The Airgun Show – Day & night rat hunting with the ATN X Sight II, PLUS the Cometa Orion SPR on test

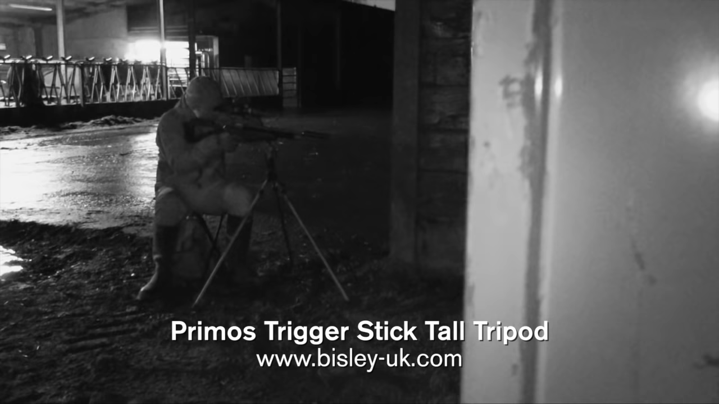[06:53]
You'll notice a lot of light from the infrared illuminator, but that's because we're filming with a night vision camera.
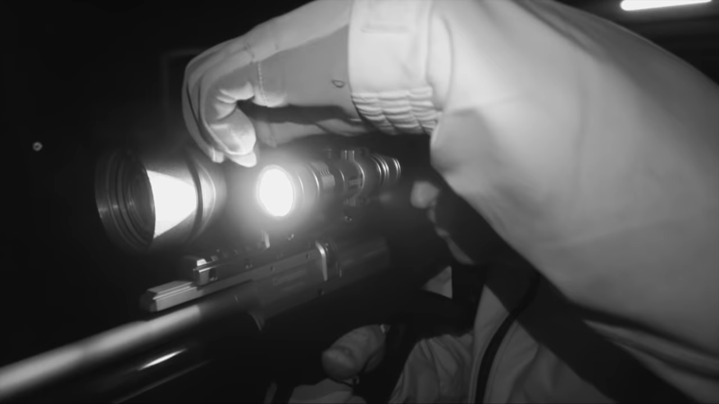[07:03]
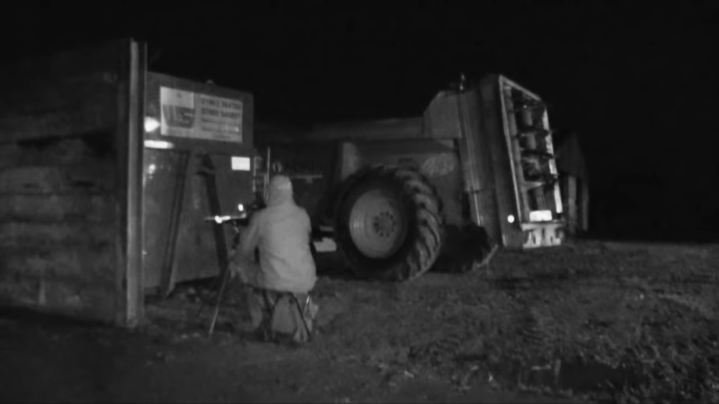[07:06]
It can't be seen with the naked eye, so the rats should be oblivious to it when we're shining on them. And just to prove the stealth of my night vision set up, the first after dark rat continues to feed as I settle the crosshairs.
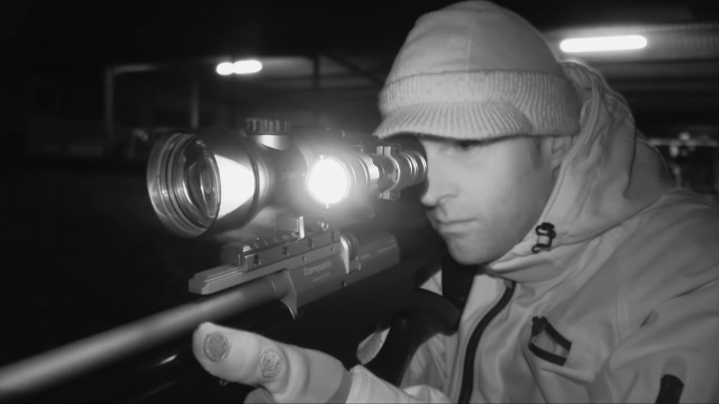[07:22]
Didn't have to wait very long for that one. That one was very close, probably not much more than 10 metres, so I had to give the shot quite a lot of hold over, but it was a good kill.
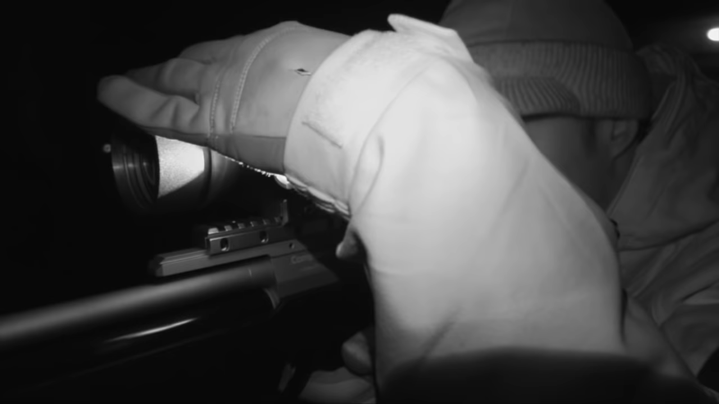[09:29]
The spilt cattle feed is proving to be a real draw tonight, and another rat soon ventures out for a munch.
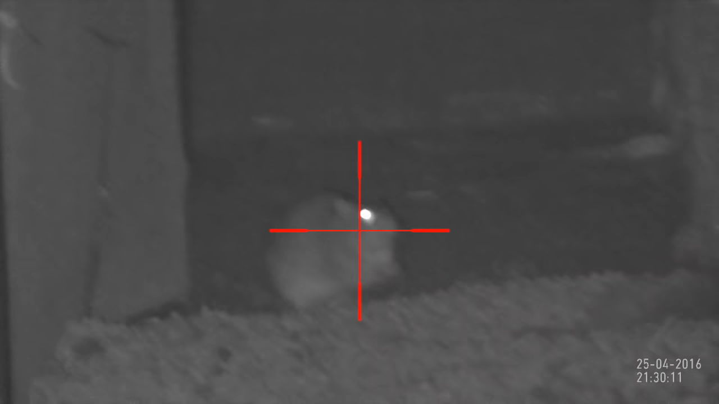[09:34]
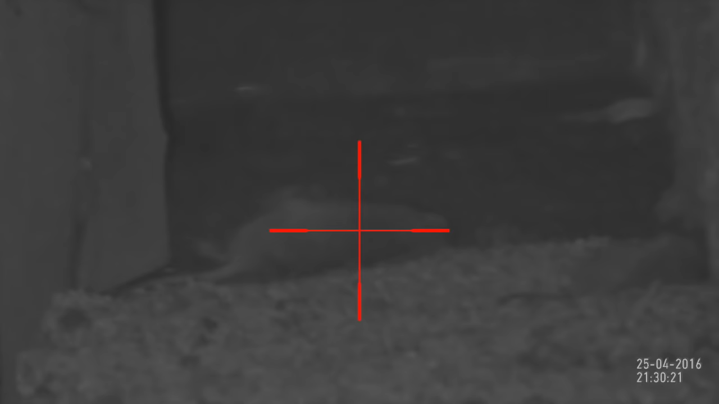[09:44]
That one was really stuffing its face. In fact there's very little point in putting down bait spots of your own in a situation like this because there's just so much grub here that the rats probably wouldn't pay any attention to it.
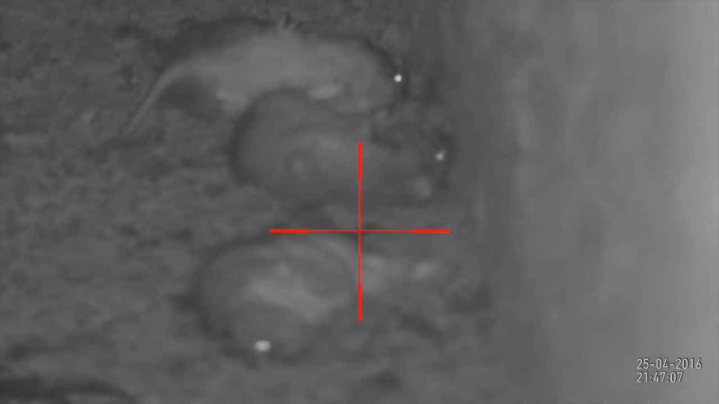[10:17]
I had a feeling we'd get another one from the wall, and I reckon that may well have been the one that was in the background when I shot the first one from there.